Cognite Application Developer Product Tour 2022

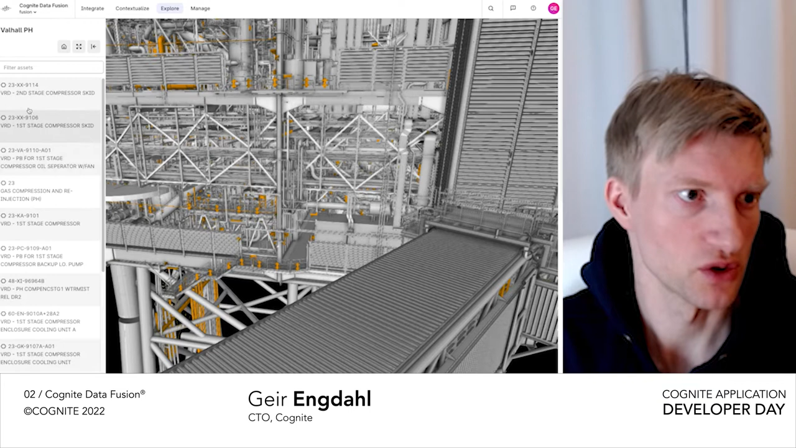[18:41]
So here, of course, you can search and find various components where they're situated in the 3D model.